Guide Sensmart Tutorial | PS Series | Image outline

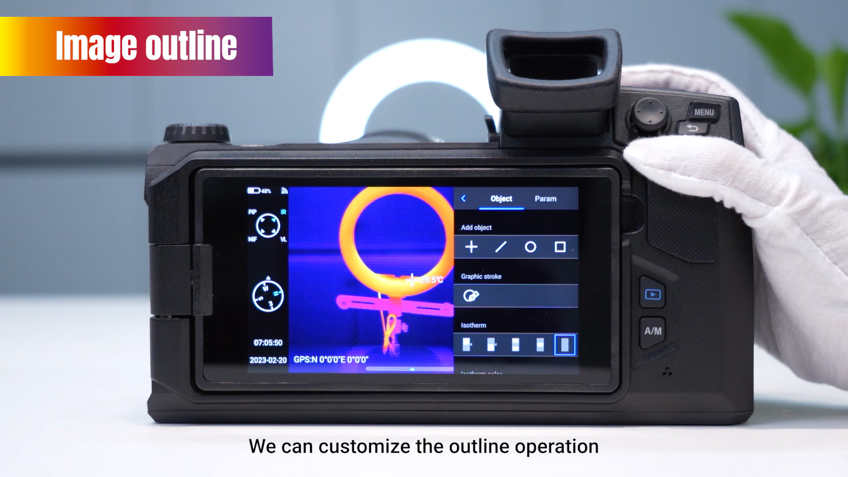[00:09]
this is a special function of the thermographic camera we can customize the outline operation if
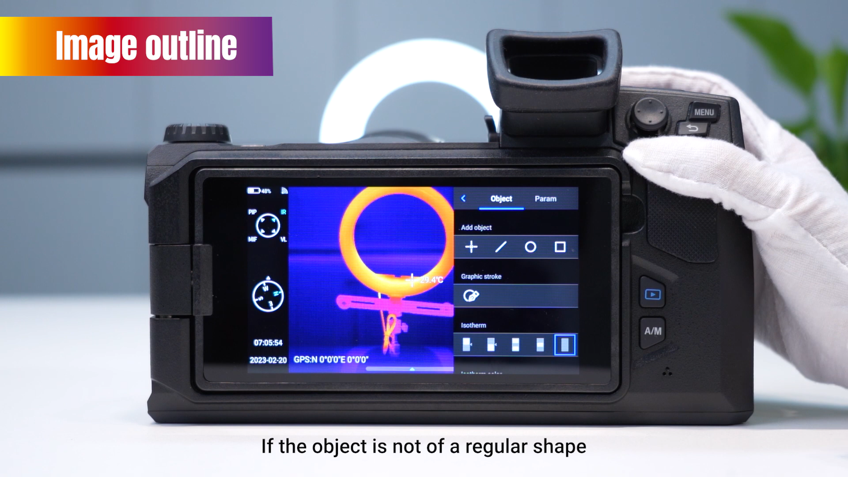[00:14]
the object is not of a regular shape we can use the image outline function click this little pen and then circle the rough outline
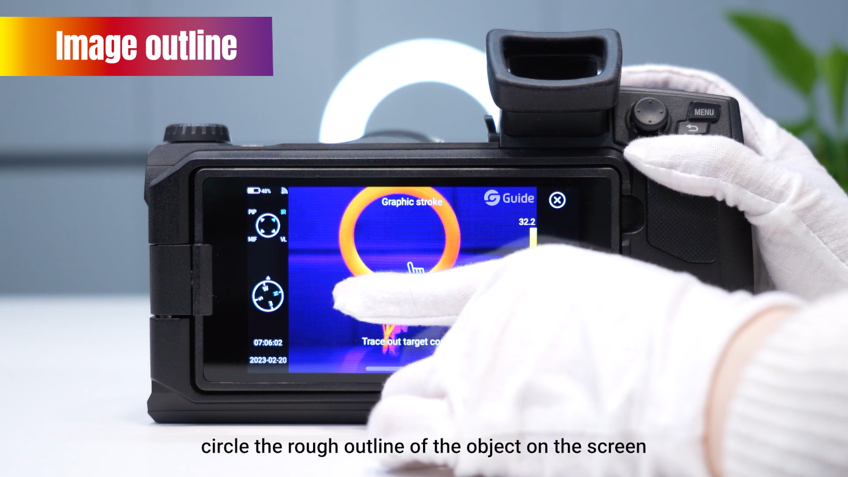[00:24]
of the object on the screen then click the little tick on the right
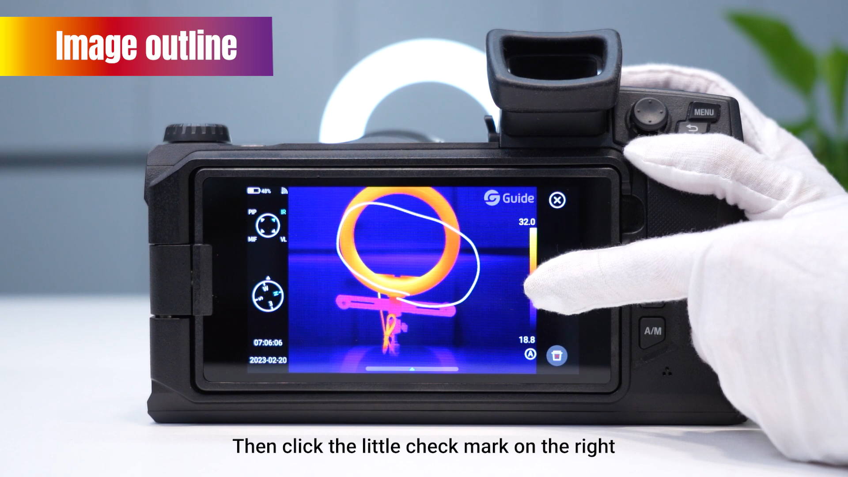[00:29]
it will automatically outline the object based on its
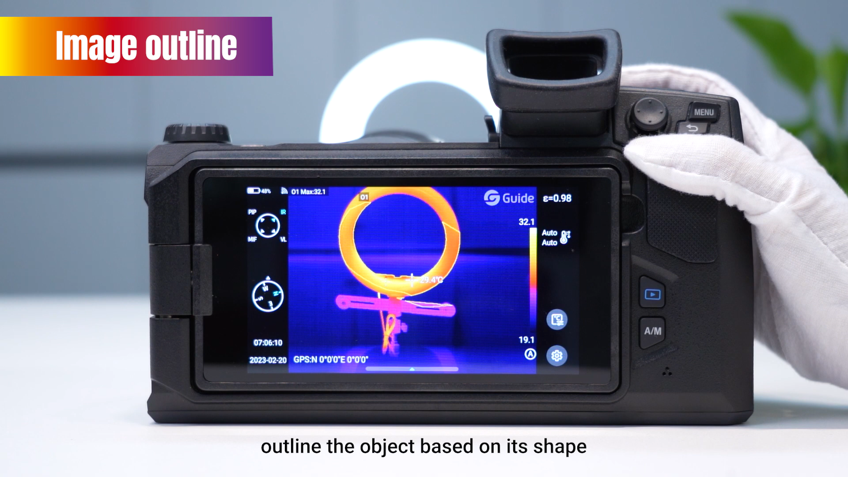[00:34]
shape long press this analysis object to set the display temperature value the highest temperature the lowest
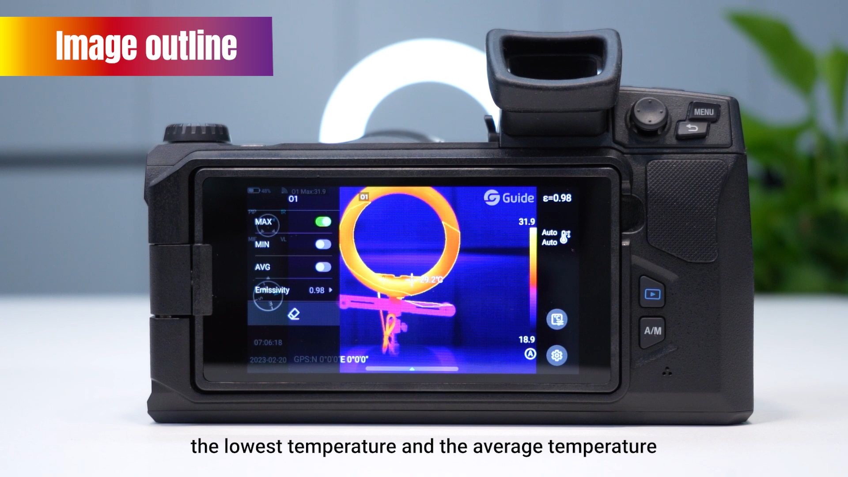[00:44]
temperature and the average temperature you can also set the